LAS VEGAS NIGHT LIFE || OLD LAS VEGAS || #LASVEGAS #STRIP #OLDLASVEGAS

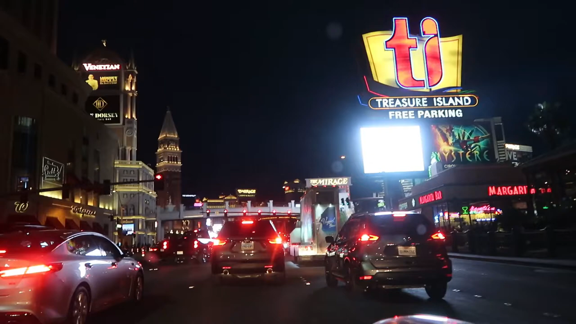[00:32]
Very good, very good. Driving down this trip, we're going to Bellagio.
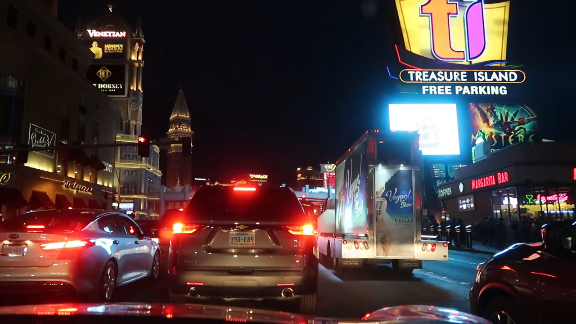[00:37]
We're going to see the dancing fountain. Yay!
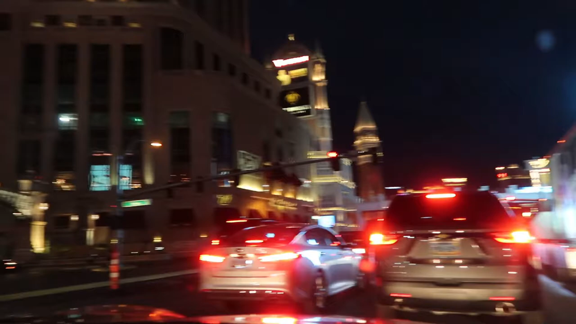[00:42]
So right here on your left is the Venetian. This is the Treasure Island right here. Next. Treasure Island. Mm-hmm. And this is Jaja.